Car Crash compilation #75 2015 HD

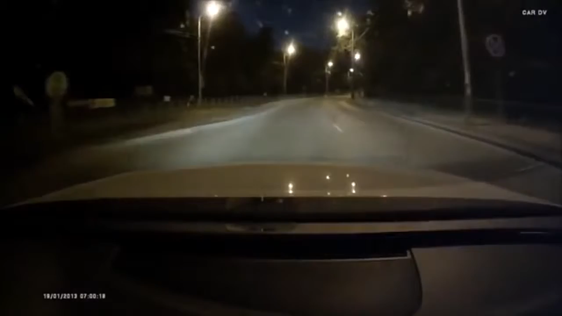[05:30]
Арена, вы знаете, что он хуже. Не надо, пьяный мужик. Идиот! Идиот! Останавливайся. Ой-ой.
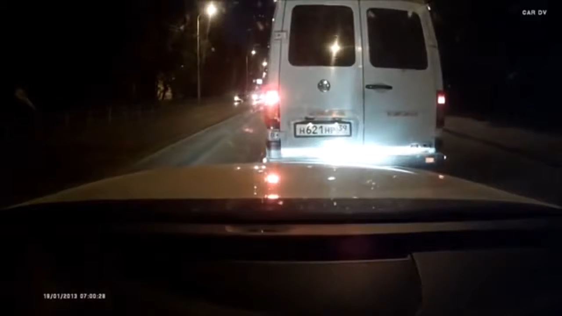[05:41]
Мамочка моя родная, включаем. У нас, смотри, нам зеркало сбило. Что он хочет? Он пьяный. Он пьяный. Он слишком пьяный. Что ты делаешь? Что ты делаешь?